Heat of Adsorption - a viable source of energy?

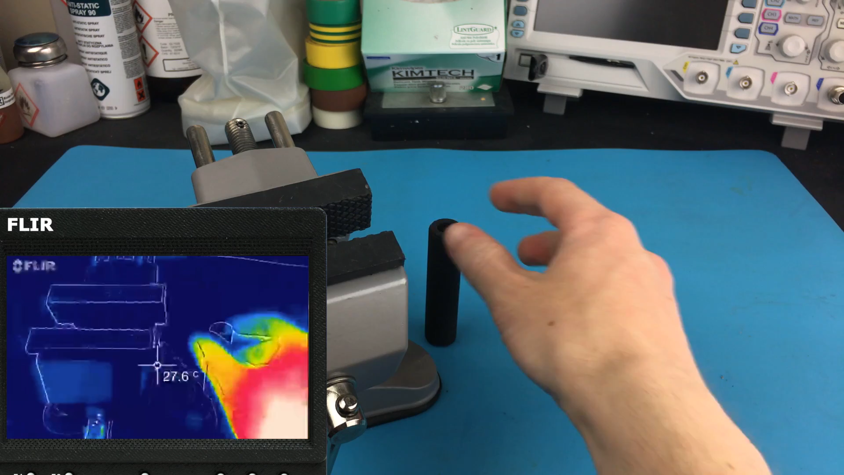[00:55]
On screen: spot 27.6°C
Reds represent hotter parts of the image, blue the colder parts, and yellows and greens are somewhere in the middle.
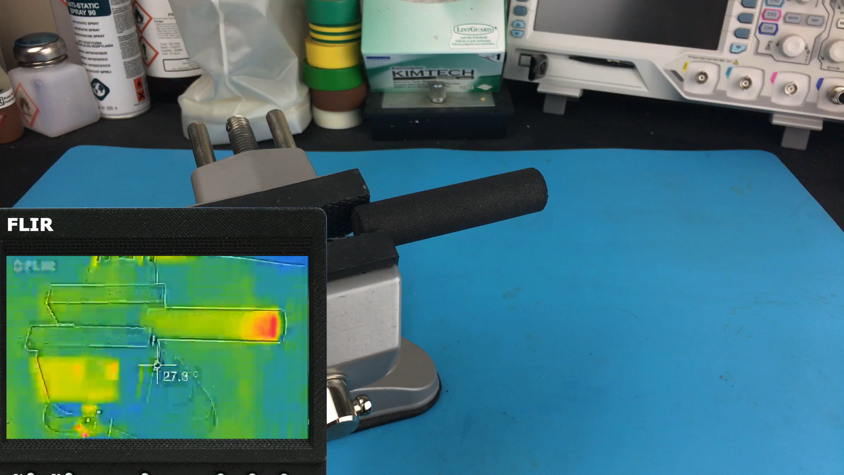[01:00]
Think predator vision. And you can see, when I squirt some butane into the carbon tube, the exterior quite quickly begins to warm up, in this case reaching 30-odd degrees. Now let's try to quantify this. To some degree at least, this isn't going to be scientifically accurate.